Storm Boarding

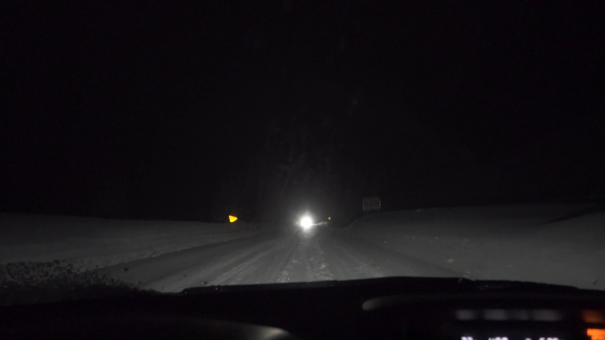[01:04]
Definitely snow on the road. Chain law is in effect. Oh, I just got to the top and it's still snowing. It's snowing pretty sideways too, coming out of the west. Live action update.
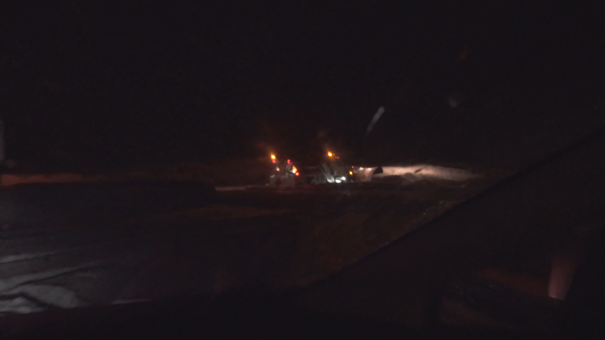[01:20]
Got to the bottom parking lot now to meet up with Nick so we can do a little car swap situation. And the plow is just going.